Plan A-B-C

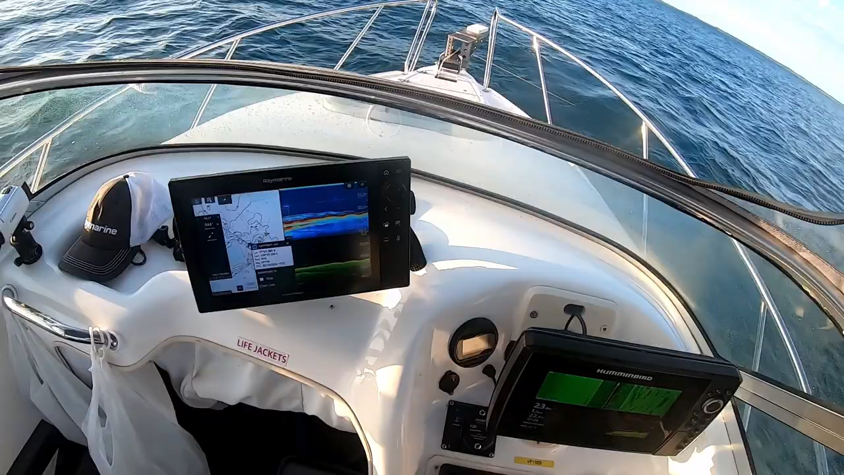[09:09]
Let's see how that looks.
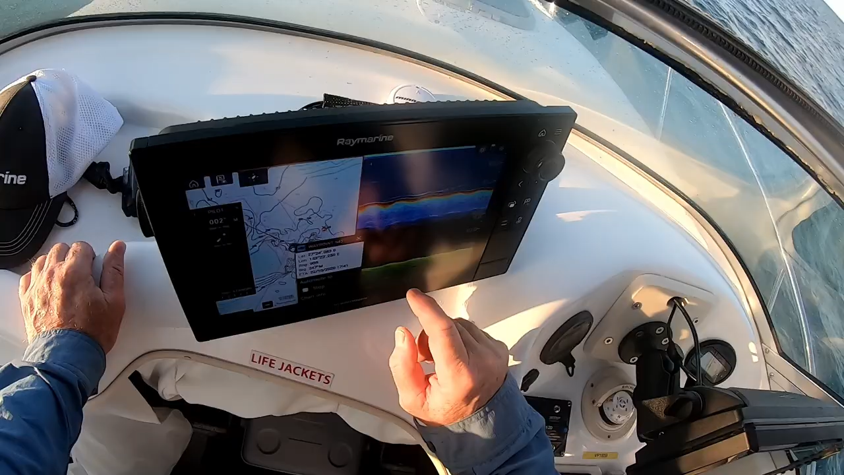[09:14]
Too far away from the waypoint I wanted. Which is the problem I have with anchors. I find it hard to get it right.
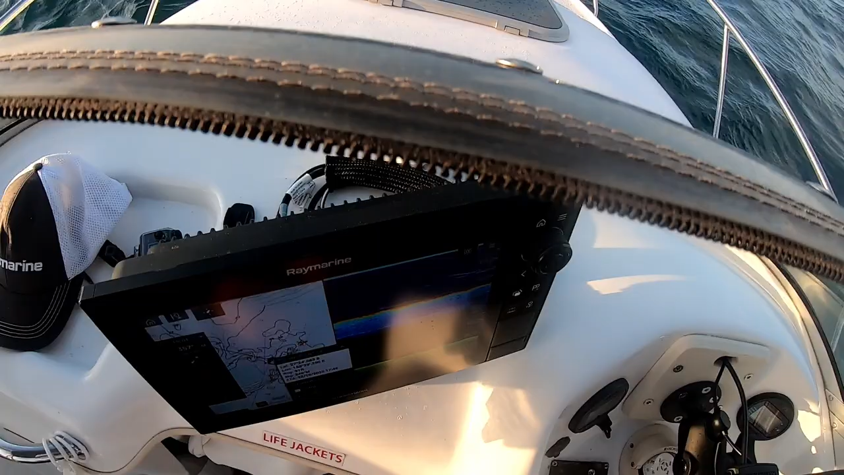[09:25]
Minn Kota makes it far easier to get on the spot I want.
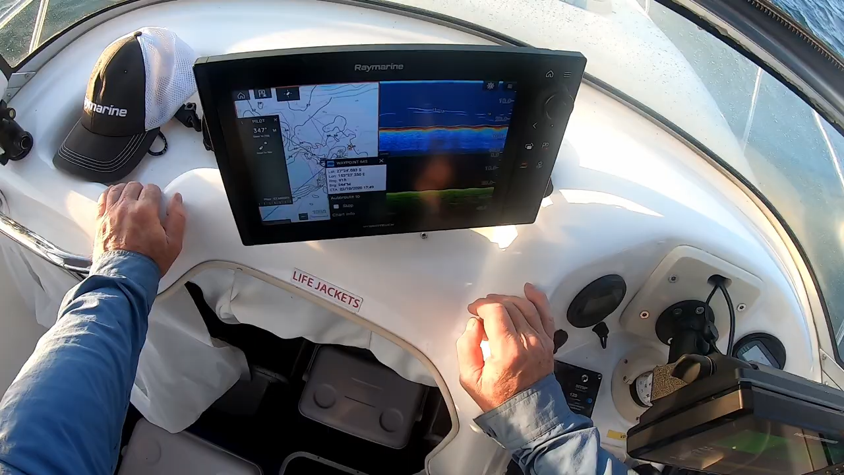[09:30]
Yeah, definitely going to want to go back a bit further. I'll just wait until we settle on the anchor and make sure I know which way we're going to face.
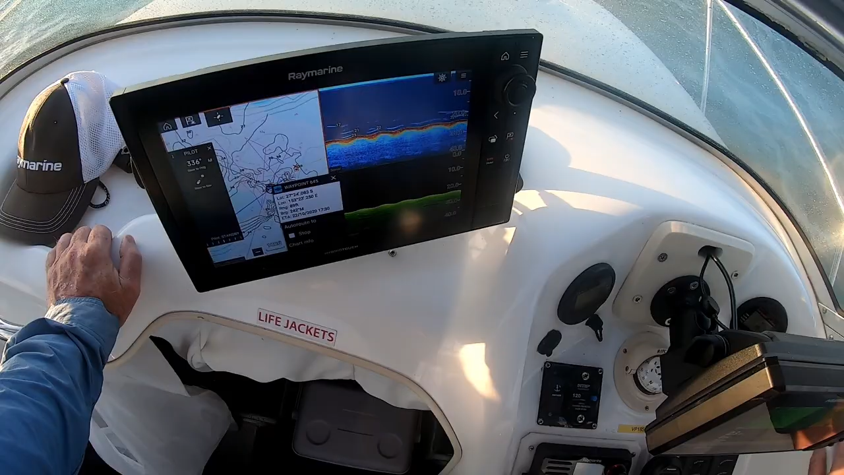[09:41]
And then I might have a better guess at just where to drop the anchor to get us on the spot. Well, that's taking up though, we're on some bait. So, have another shot.
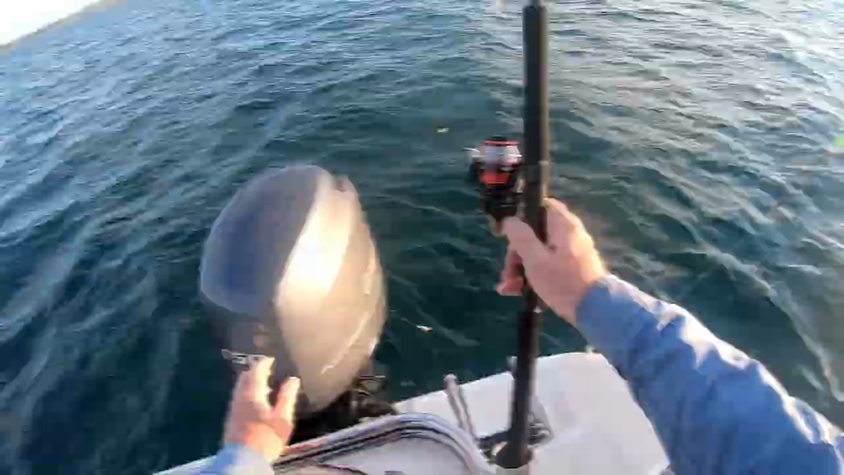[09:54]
All right, I'm going to have to move a little bit because I'm not quite where I want to be.
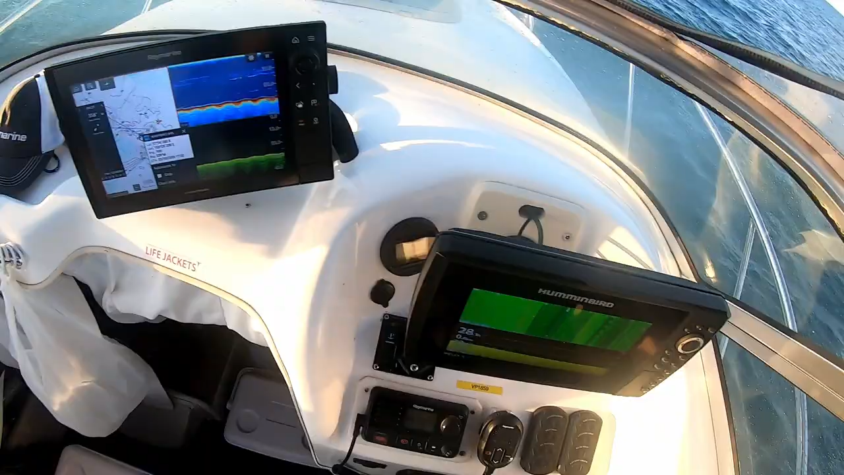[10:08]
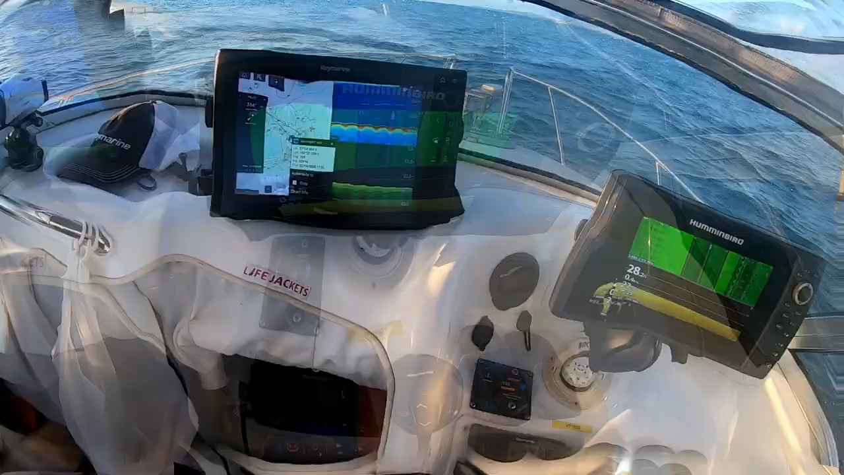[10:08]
And that just means that we need to pull the anchor up and put it down about where I am now.
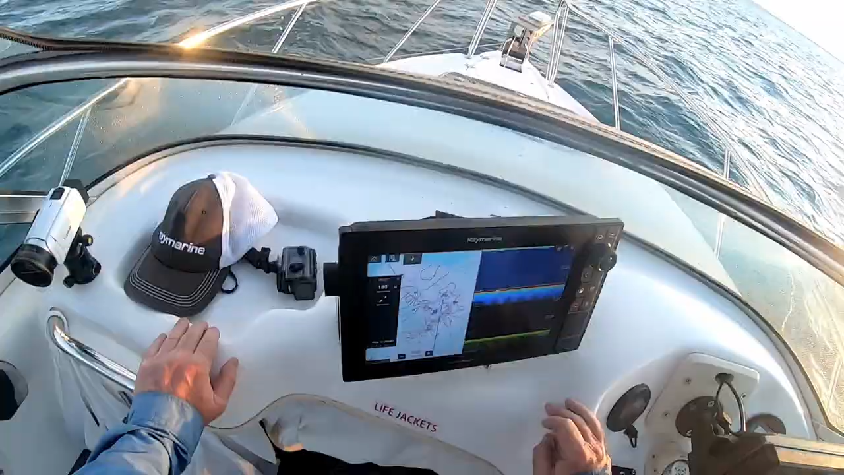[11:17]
Right, I'm going to go and anchor right on top of it. And then whenever we, whichever way we swing, we should be on the edge of it. Just had a skew of bait go under me. I had the Tsubiki in at just the right time to pick up a few.